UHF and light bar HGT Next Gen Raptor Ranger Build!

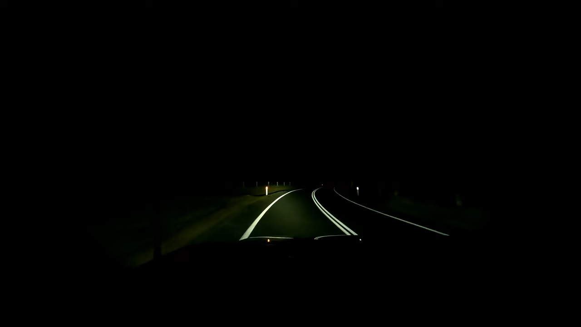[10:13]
So, the light's always hard to see on camera. But, I do like the roof lights. That's kind of cool. It's not a bad option. It's just not a great option. Just go back to the low beam for us to.